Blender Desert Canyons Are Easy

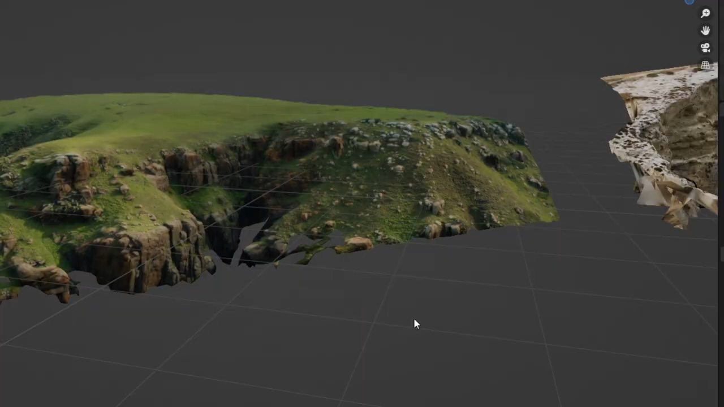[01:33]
Now let me show you how I create photorealistic cliffs using photogrammetry.